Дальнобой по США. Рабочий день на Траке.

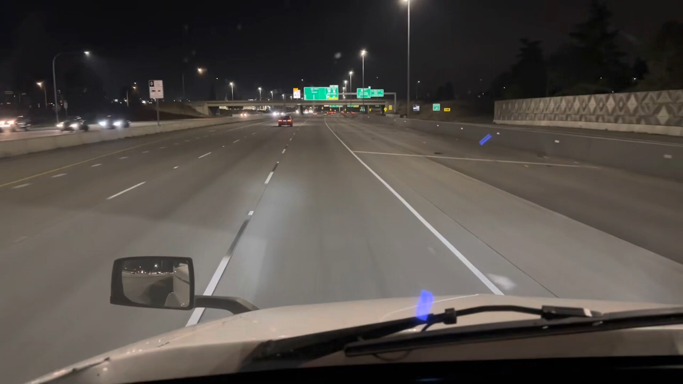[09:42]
Так, что у нас по пути? Сейчас проезжаю населенный пункт, называется Такома. Полет нормальный, сухо. температура за бортом плюс 1 по Цельсию. Там ехал было минус 1, минус 2 местами. Самое главное, что сухо. Это очень хорошо, это очень приятно. В общем, дорожка отличная.